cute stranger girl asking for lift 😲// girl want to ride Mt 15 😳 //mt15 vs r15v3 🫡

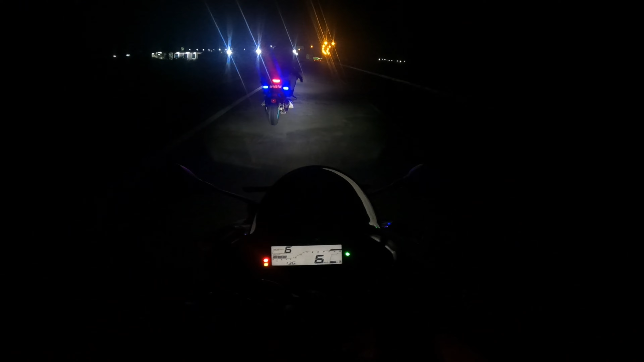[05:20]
गाइस अपन ने बाइक को थोड़ा स्लो डाउन कर लिया है क्योंकि वो स्त्री है, कुछ भी कर सकती है
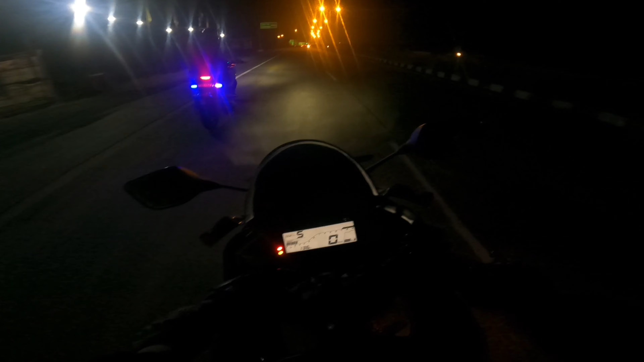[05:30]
भाई, रिस्क नहीं लेने का गाइस, कहीं कुछ हो जाए तो। गाइस मुझे डर लग रहा है, थोड़ा दूर ही चलना पड़ेगा इनसे अपने को। मजा आ गया, एक और बार